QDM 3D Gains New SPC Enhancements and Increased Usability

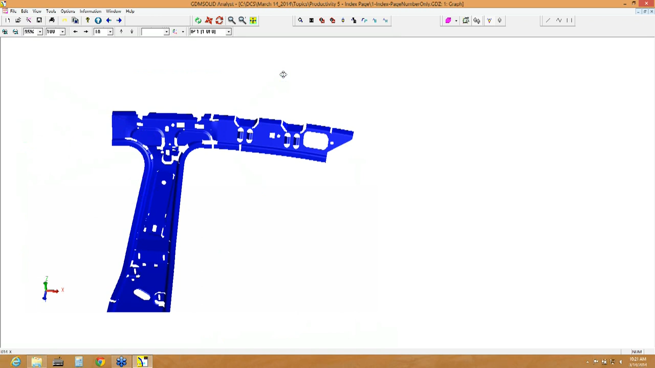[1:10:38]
Sometimes the legend, the indicators around it might squeeze it.